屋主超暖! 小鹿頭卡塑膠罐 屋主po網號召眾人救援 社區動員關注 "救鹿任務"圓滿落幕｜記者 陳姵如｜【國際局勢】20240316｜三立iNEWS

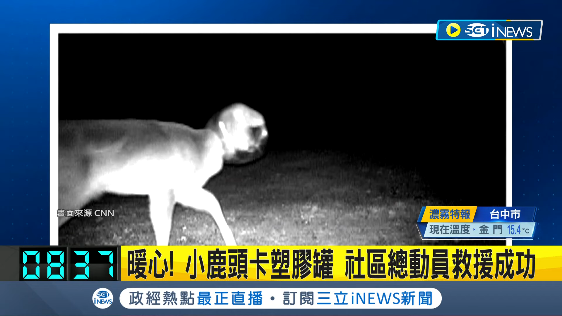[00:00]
监视器拍下这一幕，一只动物模样古怪，就在自家门外。